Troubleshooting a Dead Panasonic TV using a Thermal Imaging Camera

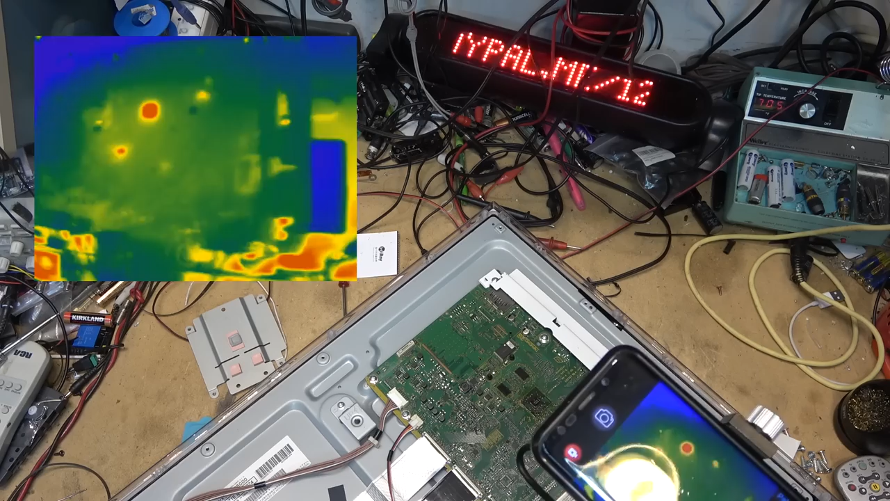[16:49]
it up oh look those chips are getting hot right away that would be this one here not real hot but that inductor
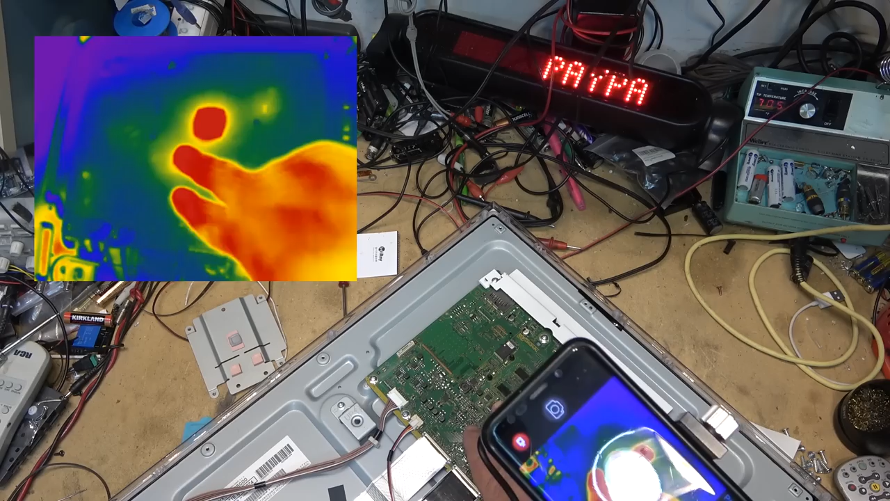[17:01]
is obviously getting warm as we can see it's not getting excessively hot but it's certainly is you can tell it's
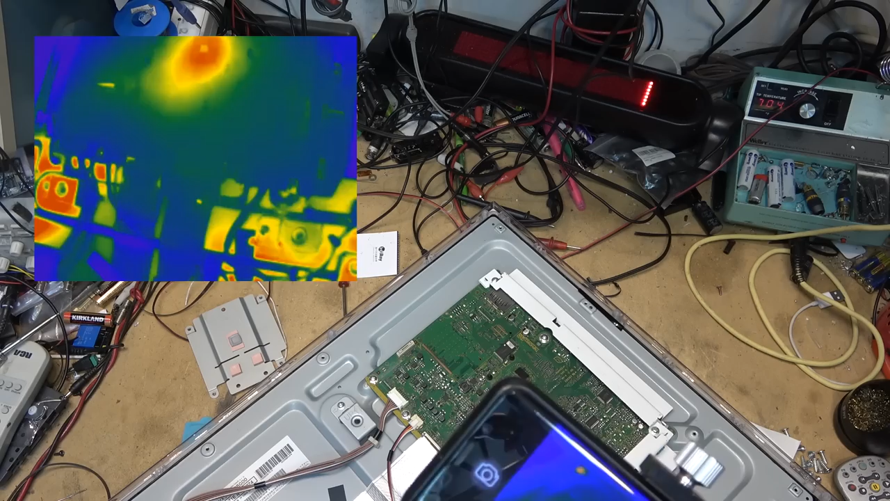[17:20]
producing heat because it's on right away I have not hit the power button yet let's hit the power button okay power button that was just hit and you can see what started to heat up before the set shut down never shut off the power it should cool down
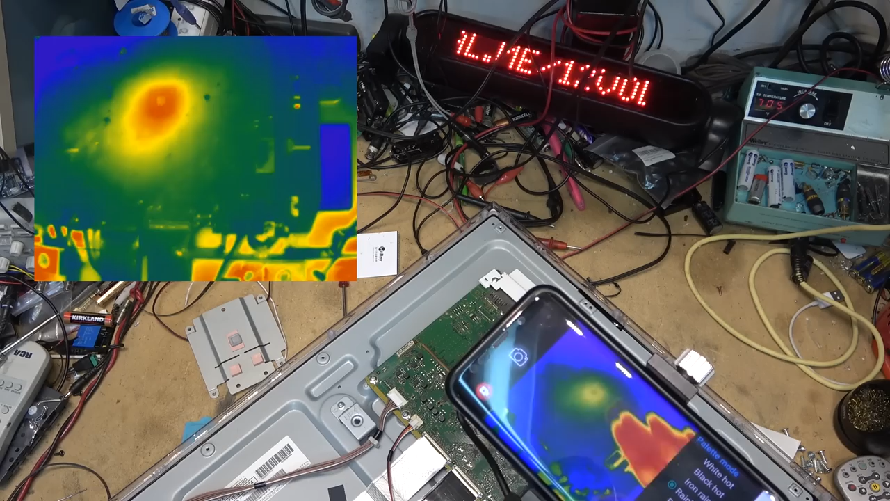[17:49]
I mean the chip is not even warm to the touch that gives you an idea how sensitive the infrared a camera is but it's it's seeing infrared heat coming off the board if I look at it in white hot when I fire it
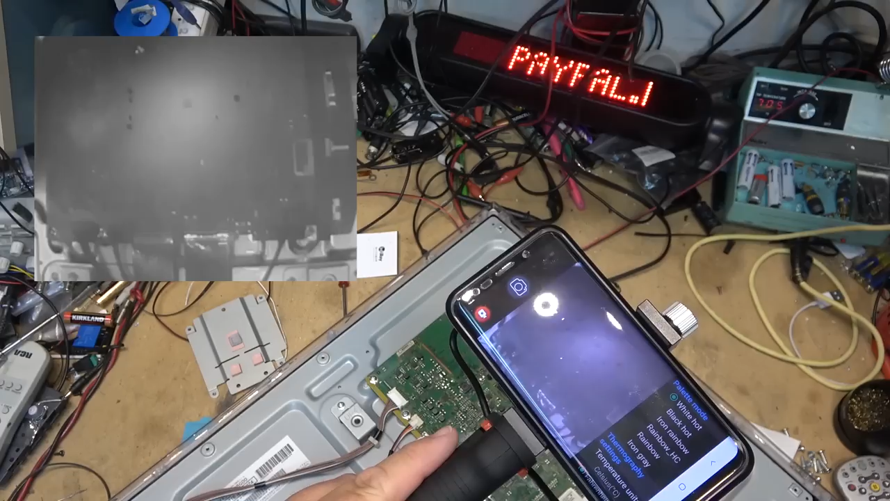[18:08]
up you'll notice that those chips get warm right away when I hit the power button
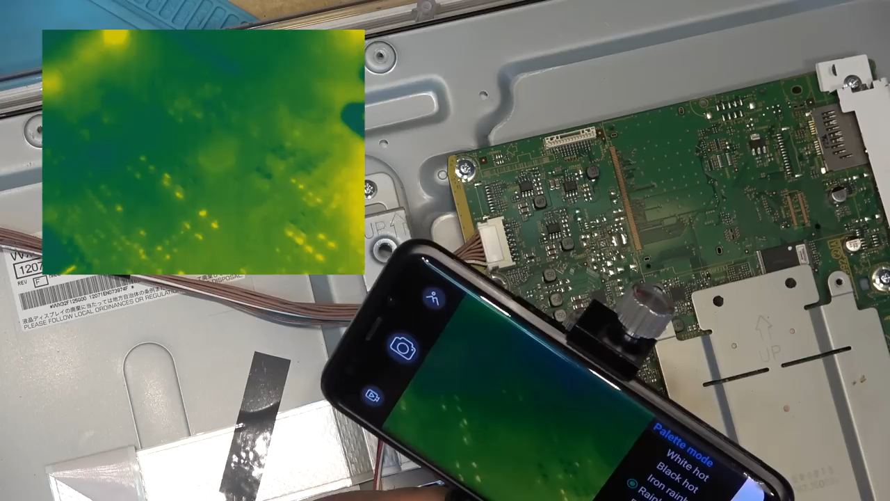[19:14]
when it shut down wonder if that chip is at fault or something in that immediate circuit we go back to white hot so we can get the board